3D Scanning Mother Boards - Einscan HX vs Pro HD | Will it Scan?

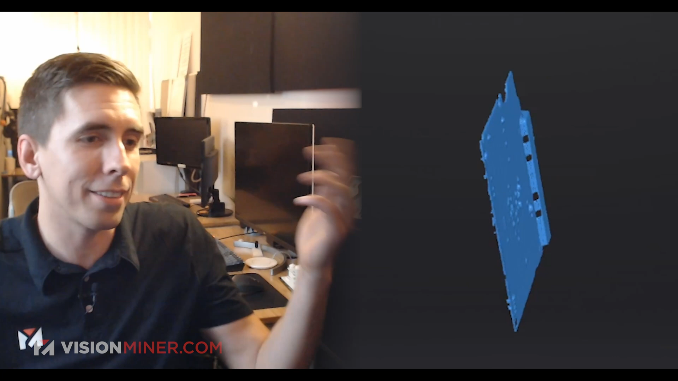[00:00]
Dude, this is, this is coming out fantastic.
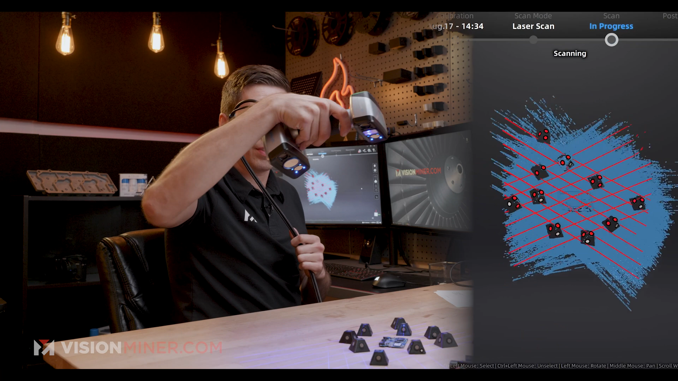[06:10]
What are we at? 10 seconds. We should have a timer on screen. All right,
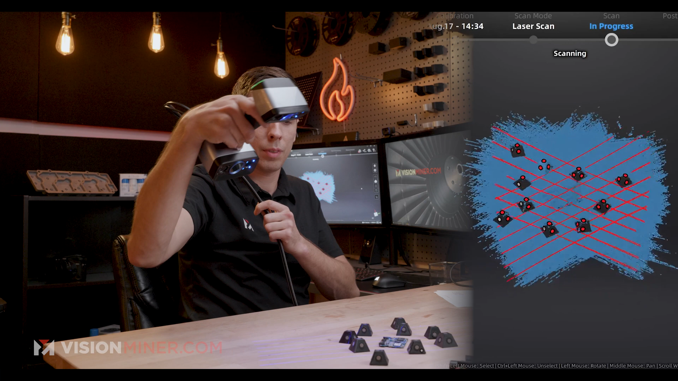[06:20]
so that is maybe 15 seconds of scanning. No, 30 seconds of scanning. All right, so just with that, let's see what it picked up.
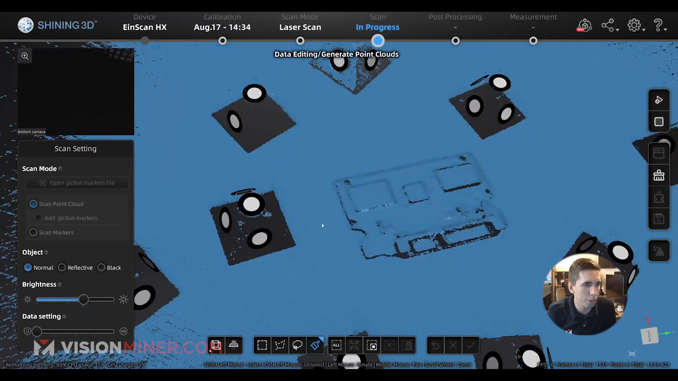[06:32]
Super crazy detailed looking in this view. Definitely some room to go.
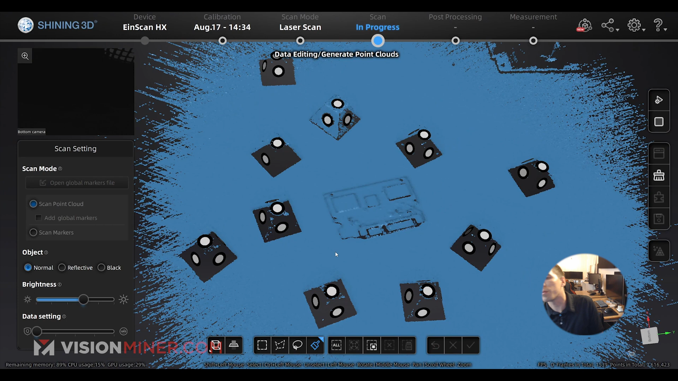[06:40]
We got a tiny little PCB. Okay, so I'm just going to make a little cutting plane. I'm going to select some of this plane, fit the point cloud, create the plane, move this up.
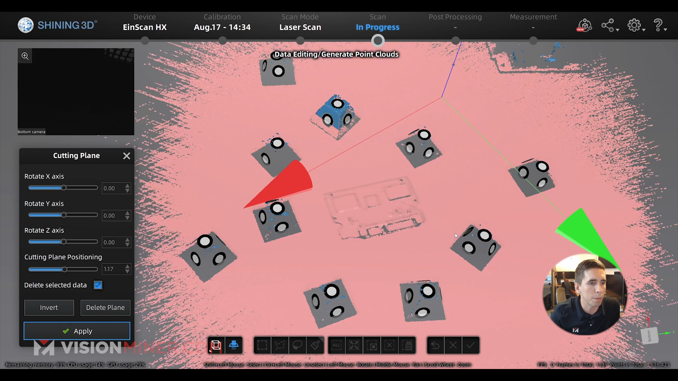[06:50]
There we go. So I just got my everything but the PCB is cut off. Apply.
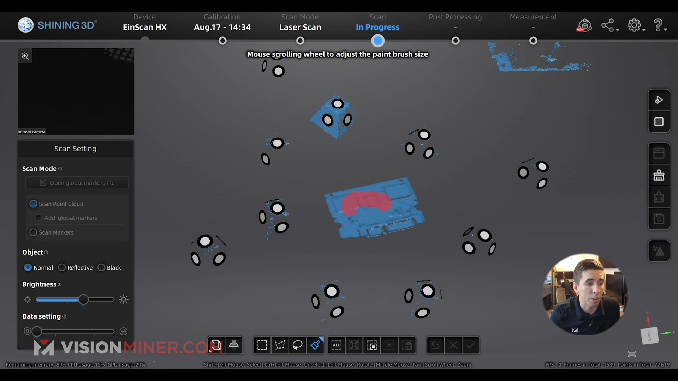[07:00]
And now I'm going to select a part of the PCB and then hit connect domain. And then I can just invert that and delete the extra data. Still got my markers in there. That's good.
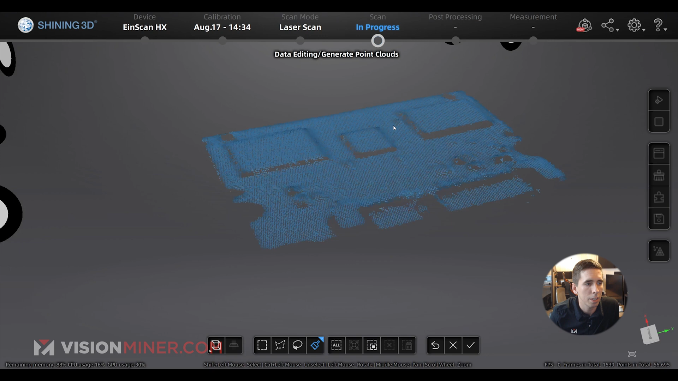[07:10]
And let's just run right through it and go generate point clouds. Let's just take a peek. See how detailed this really got. I mean, I got the main stuff. So depending what you're doing with this, this could be very well enough data to work off of.
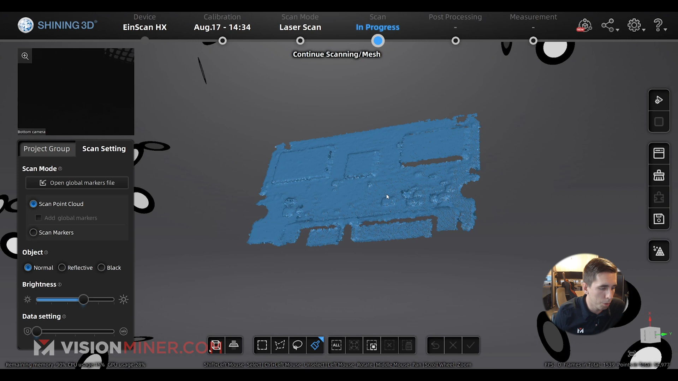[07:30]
I didn't get a lot of the super, super tiny components, the little solder points and everything, but I got the big chips so I can make a heat sink off this. I also got the slots for the I.O.
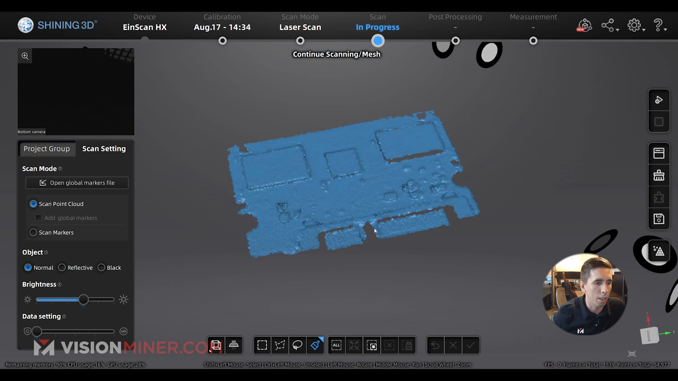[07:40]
So you could design. That's probably enough to design a housing, honestly. So 30 seconds with Pro HD, pretty good detail.
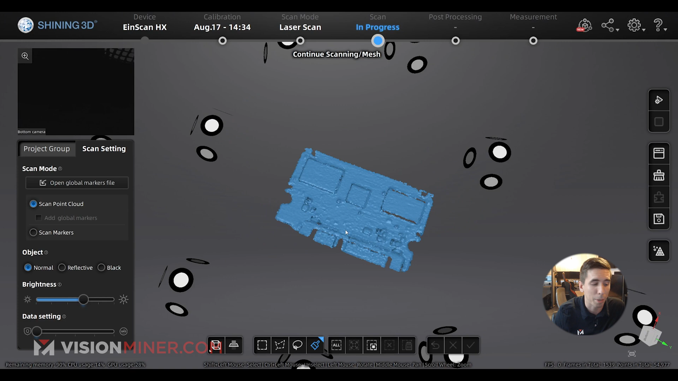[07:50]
And that was a 0.2 millimeter point spacing, which something like this, I should have gone smaller. Uh, but for the sake of time, we're going to go mesh model and I'm going to keep it on water tight.
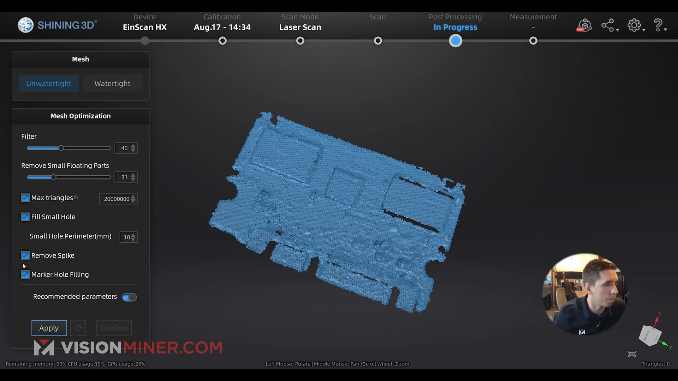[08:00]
It's going to do a couple of spike removals, little cleanup operations, filtering, and we'll just go for it. All right.
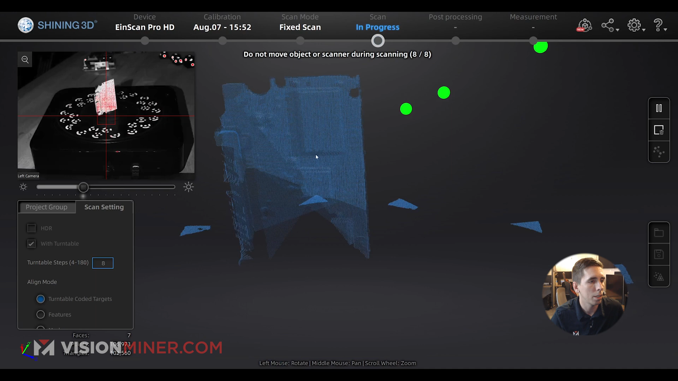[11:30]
Yeah, it's definitely coming out better, but I'm missing data. I think it's too far away.
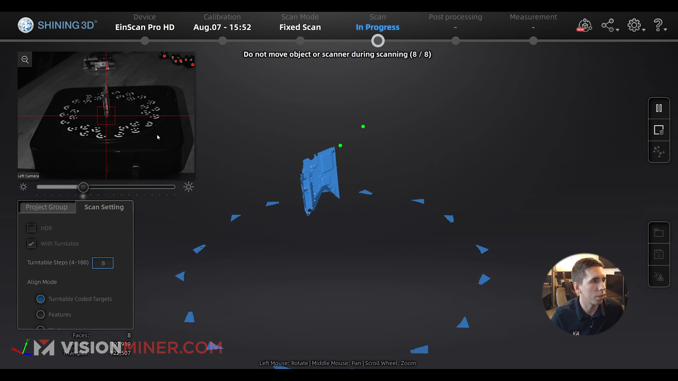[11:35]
All right. So, delete data. I'm going to go back in here. Let me get a little closer.
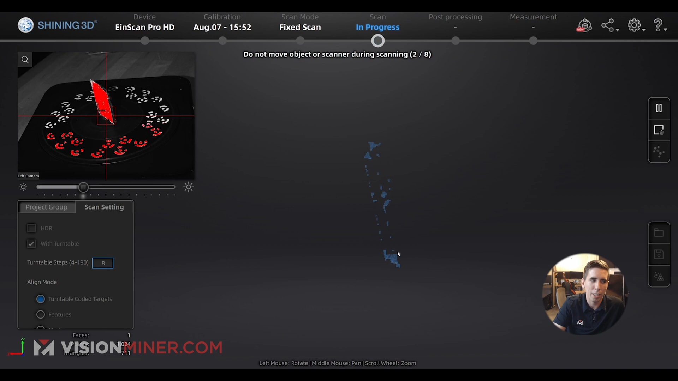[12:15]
That made a big difference, guys. Just got a little bit closer and now it's picking up not the outside stuff, just the circuit board itself.
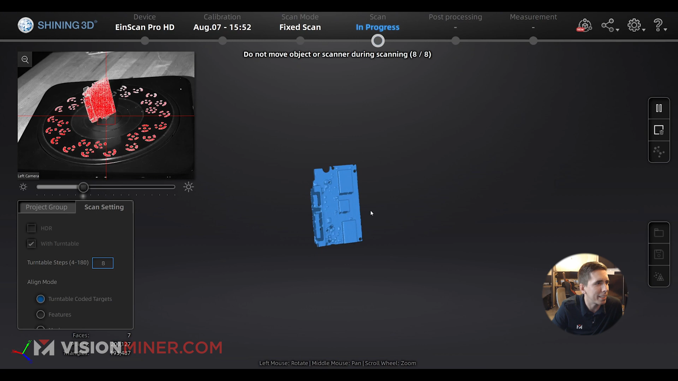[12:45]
Yes. Fantastic. Okay. So, here is our mesh.
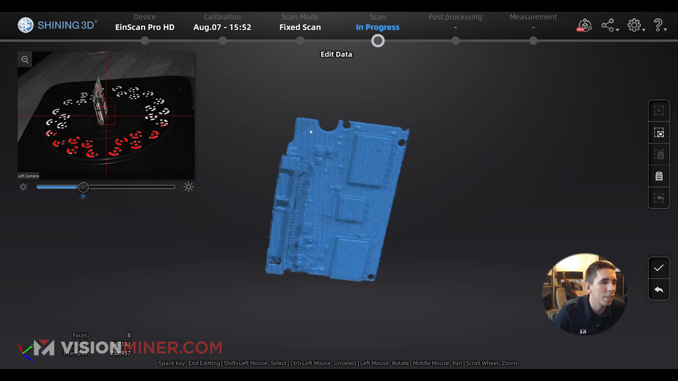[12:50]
You can see it still did pick up that corner even though it didn't have the spray on it.
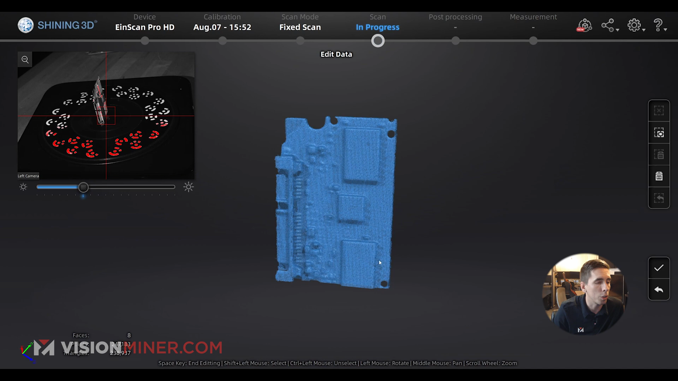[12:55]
It's kind of a greenish color, but awesome. Let's go ahead and I don't even have to delete any data.
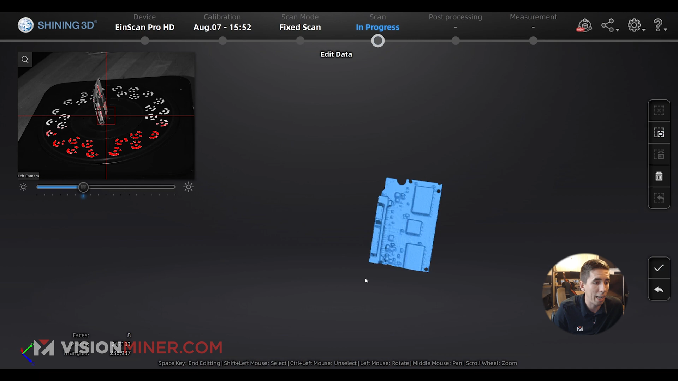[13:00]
So, there's workflow speed number one.
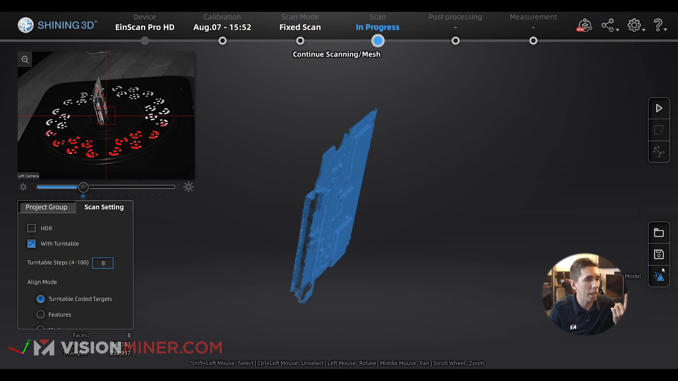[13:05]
Apply edit and then I can come over here and mesh the model.
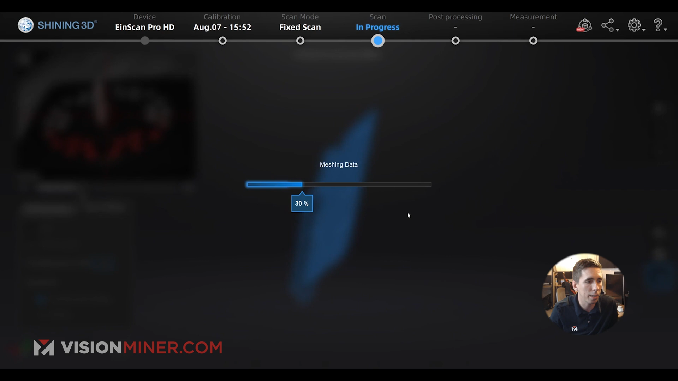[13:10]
Let's do unwatertight since we don't need it adding extra data. We just need the actual shape to design our model around.
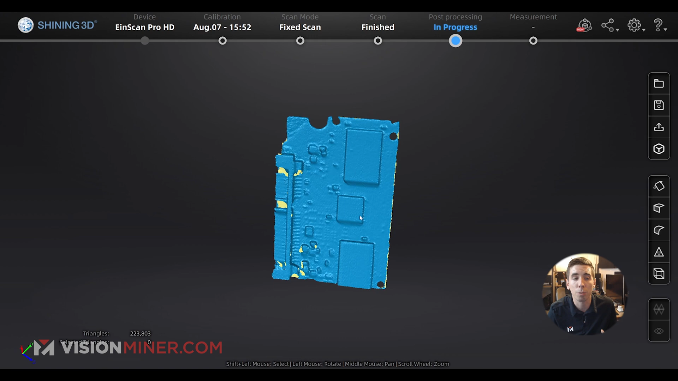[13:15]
And there you go. There's an STL.
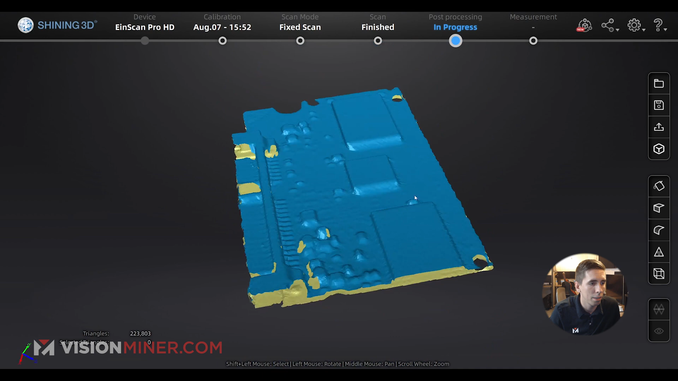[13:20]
So, that got, I would say, better detail than the last one than the HX did. Definitely more complete.
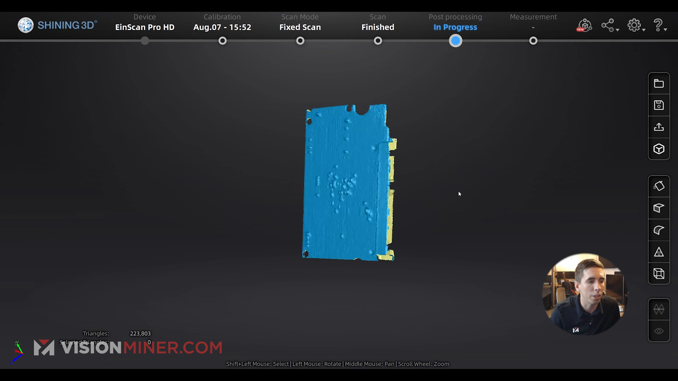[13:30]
And if I wanted, I could turn this in other orientations and get even better data. But I know where my plugs are. I know where my heat sinks could go. I know where the mounting holes are. I've got all the data I need in, was that a minute? Let's figure it out. Uh, man. Yeah, that's good. Just a little bit of spray and way less work.